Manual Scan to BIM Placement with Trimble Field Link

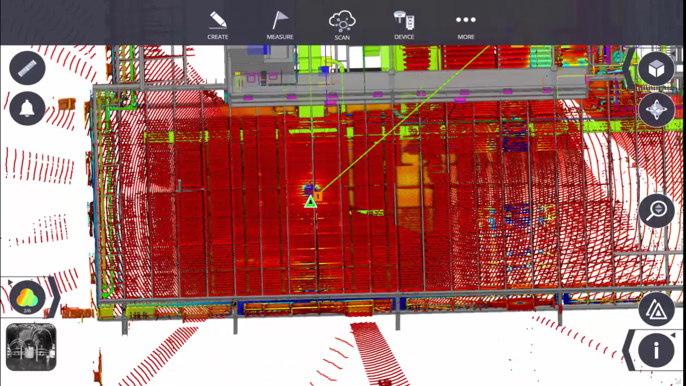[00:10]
This video series will show you how to use the new Trimble X7 3D Laser Scanner with Trimble FieldLink to register, reference,
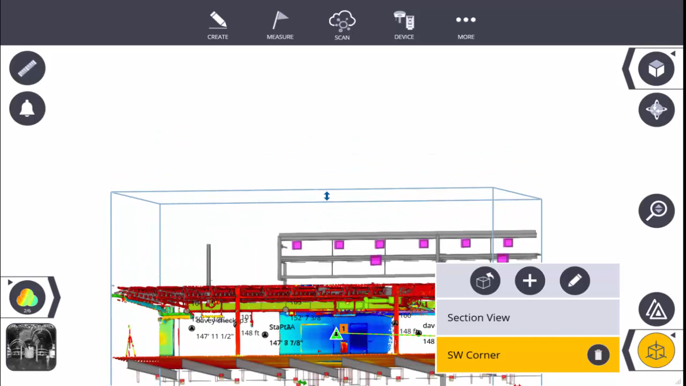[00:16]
and utilize scan data in the field, allowing you to view BIM or CAD models with highly accurate point cloud data.